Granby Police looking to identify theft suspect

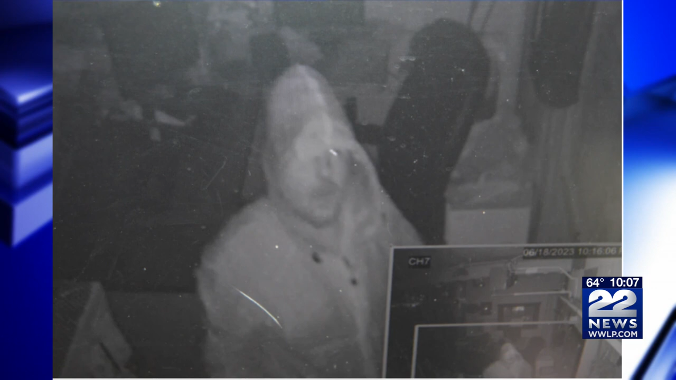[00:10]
Police say the person in this photo was involved in a theft in town. And the surveillance camera caught the incident on Sunday just after 10-15 p.m. If you have any information, you're being asked to contact the Granby Police Department at the number on your screen, which is 413-467-9222.